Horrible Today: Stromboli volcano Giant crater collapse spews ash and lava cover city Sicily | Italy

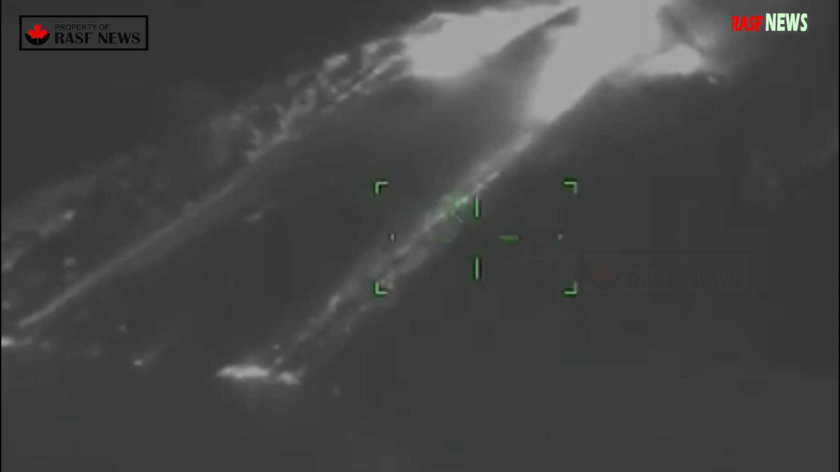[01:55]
lebronzo webcam located on the northeastern flank of the stromboli volcano the video shows the ash plume and hot avalanche entering the sea flowing rapidly over the sea surface and sinking into the air